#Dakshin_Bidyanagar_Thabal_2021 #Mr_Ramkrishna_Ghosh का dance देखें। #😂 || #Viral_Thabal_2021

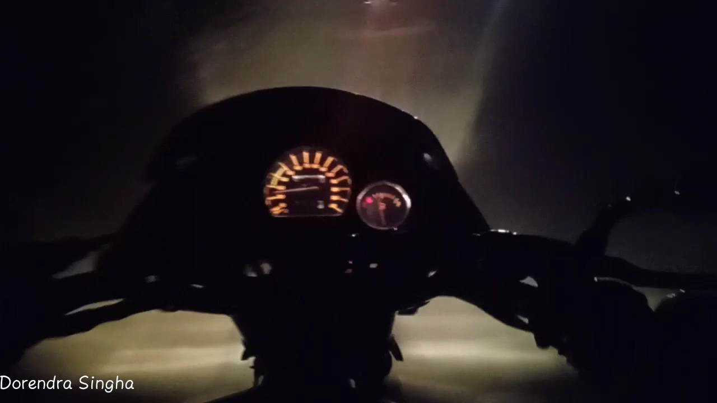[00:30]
हम लोग का बाइक भी जा रहा है यहाँ पे। चलिए थोड़ा टाइम देख लेते हैं क्या होता है प्रोग्राम में।
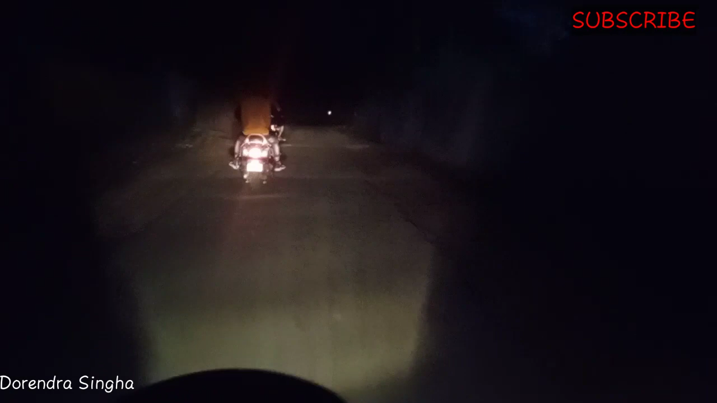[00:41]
ठीक है, वहाँ जाके मैं फिर से दिखाता हूँ।
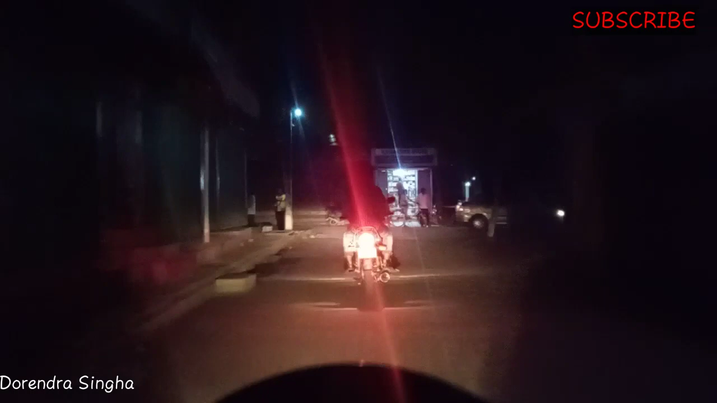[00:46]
अभी हम लोग हजाई नया बाजार आ चुका है, आप लोग देख सकते हैं।
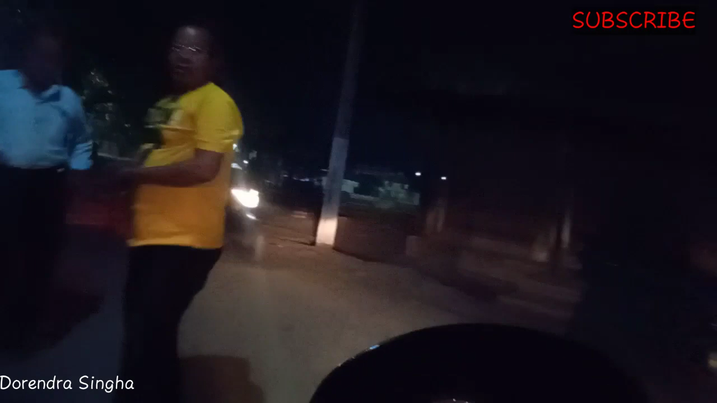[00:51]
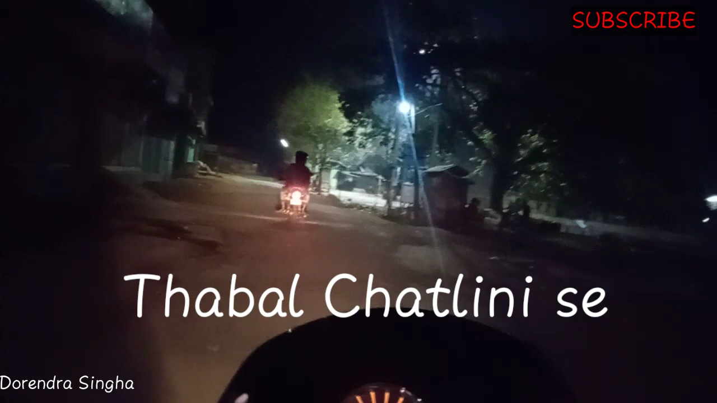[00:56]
कुछ बंदे हम लोगों को देखकर बता रहा है कि थापल में जा रहा है, वो लोग बात कर रहा है।
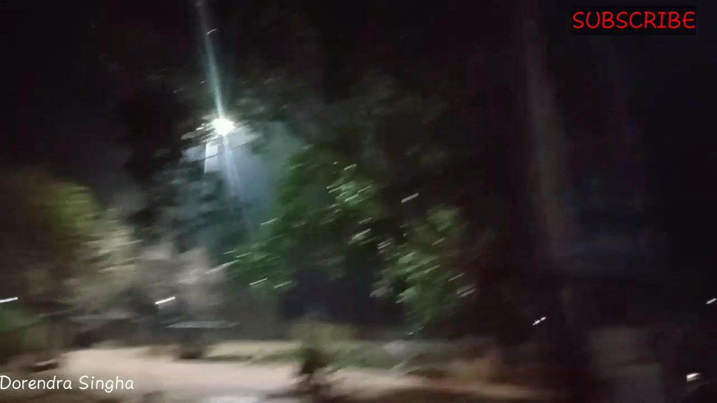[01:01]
यहाँ पे देख सकते हैं पोखरी के किनारे नया बाजार में बड़ा अच्छा सा बनाया गया है।
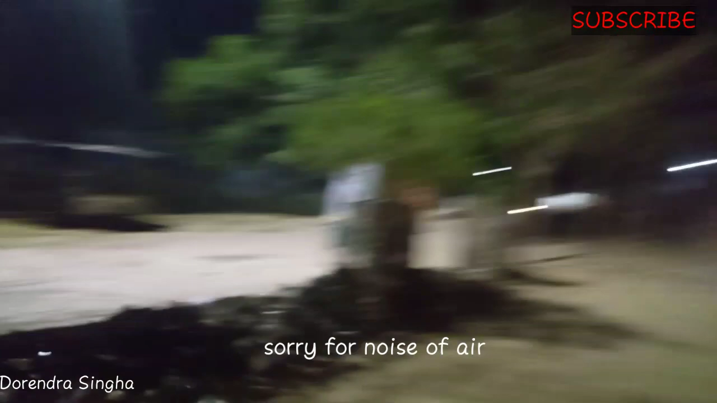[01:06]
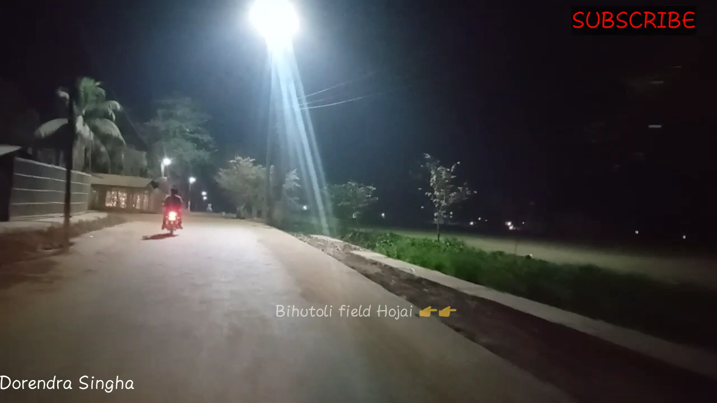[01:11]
अभी हम लोग पहुँच चुके हैं ब्यूटीली फील्ड को आप लोग देख सकते हैं।